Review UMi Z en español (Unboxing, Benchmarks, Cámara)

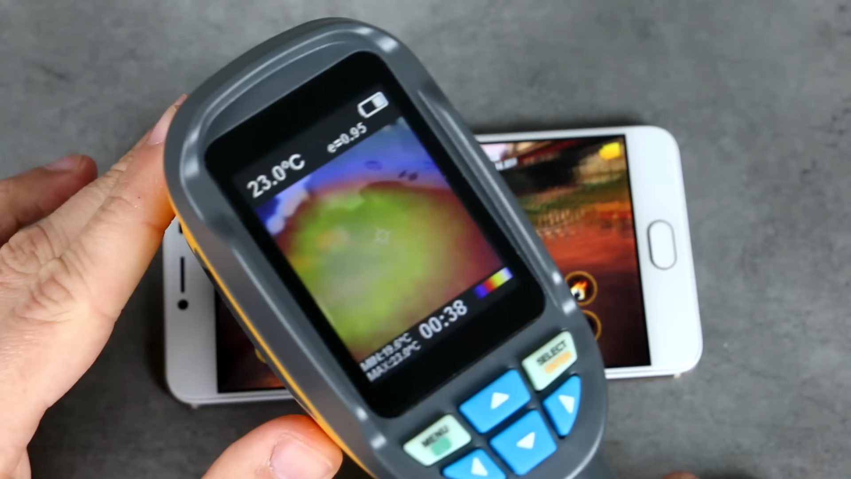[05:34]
On screen: spot 23.0°C
Igualmente usamos nuestra cámara técnica Para comprobar Como el smartphone Tan unos 10 minutos de juego Ronda los 30 35 grados Tanto en la pantalla
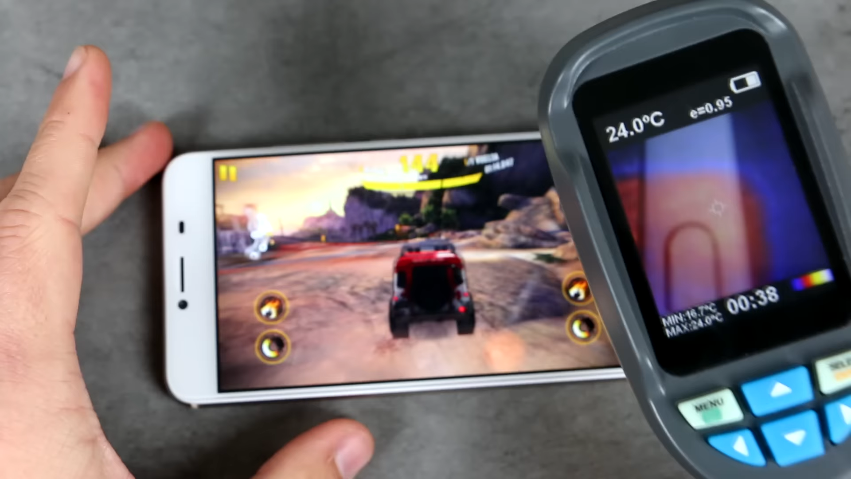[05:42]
On screen: spot 24.0°C
Como en el lado posterior Que incluso está más fresco Y la verdad Que son temperaturas
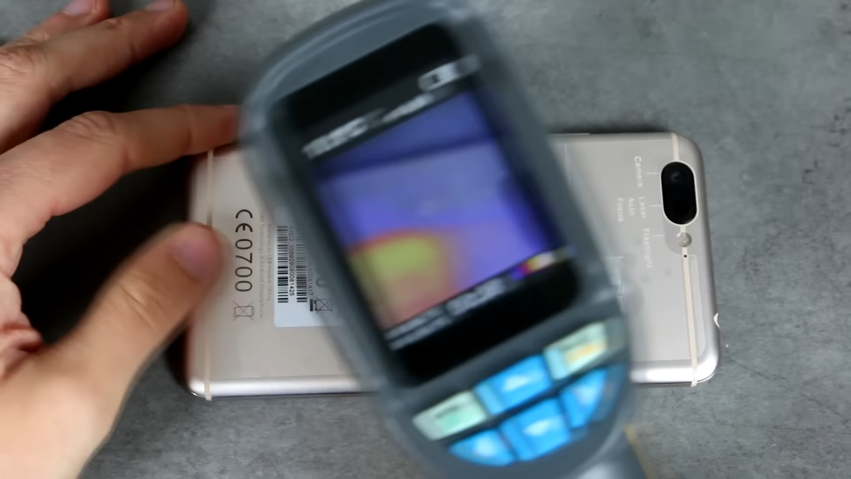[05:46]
Bastante buenas Incluso hablando De la época del año En la que estamos Que es invierno Porque en verano Aunque supere los 35 grados Tampoco debe quedar Muchos problemas